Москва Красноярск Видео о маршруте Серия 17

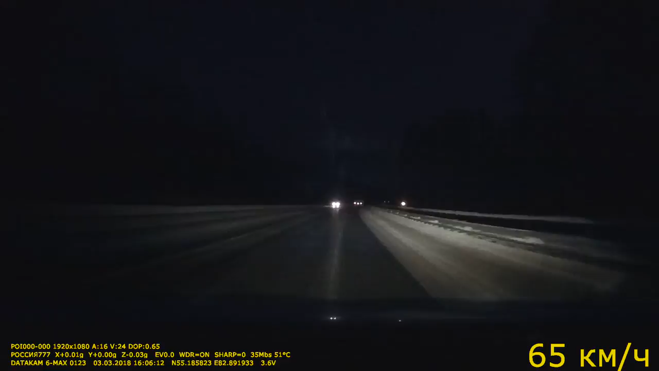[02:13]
Продолжаем движение Москва-Красноярск, 17-я серия. Через 3 километра сверните на съезд направо. В данный момент находимся на северном обходе Новосибирска.